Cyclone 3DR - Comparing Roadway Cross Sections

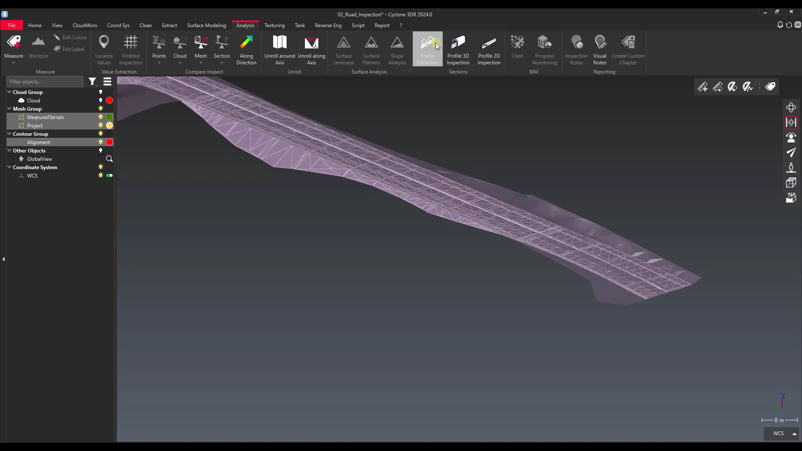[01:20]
We're doing profile 2D inspection. So this is a guided workflow that sort of does,
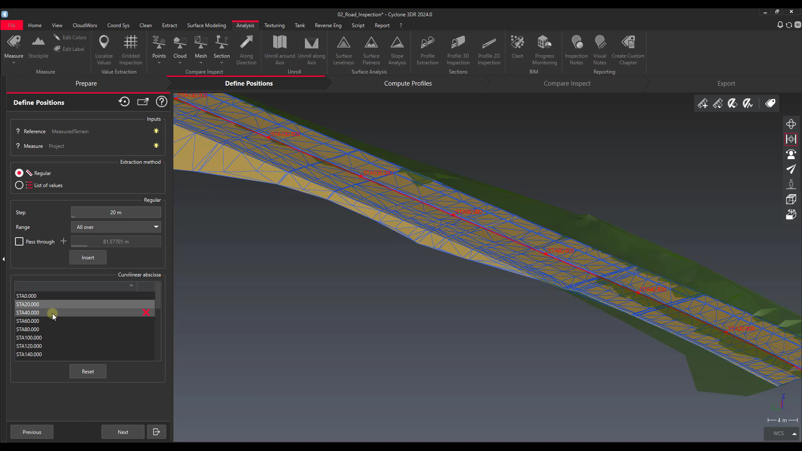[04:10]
I've got one at 20. I've got one 40, 60, 80, 100, 120. As they go along here. And everything here populates for us showing us what we've got. So as long as that looks good to you we can go to the next step. Now the next step is asking us for a layout. And what this layout is actually going to be doing is creating a grid of a CAD grid basically for us to look at from a profile view where we're going to see the two cross sections compared. And we have a grid underlay that we can use. So this is just changing the layout.